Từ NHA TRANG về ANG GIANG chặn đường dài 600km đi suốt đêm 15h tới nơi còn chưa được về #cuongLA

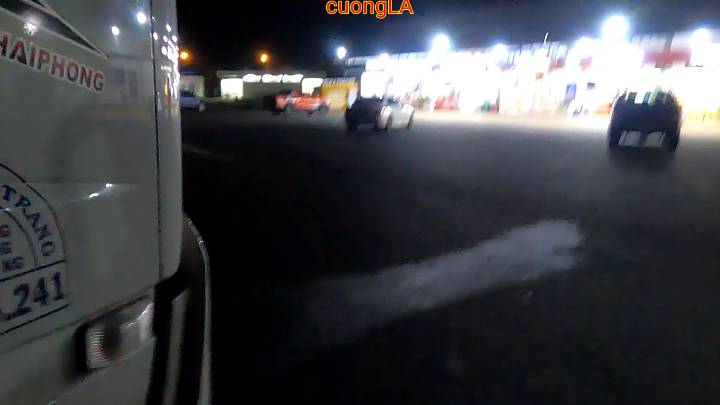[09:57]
trăm Vĩnh Trân của cao tốc Dầu Dây của chú quý anh chị, Long Thành Dầu Dây.